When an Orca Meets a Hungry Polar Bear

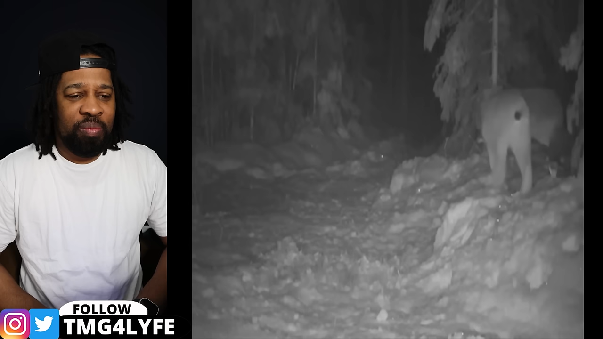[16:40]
And paid for its unprompted tackle with several nips and scratches. Well, you know what they say about cats and curiosity. This one's lucky the coyote backed away. Judging by her health, this lioness has probably been kicked out of the pride and is solo hunting.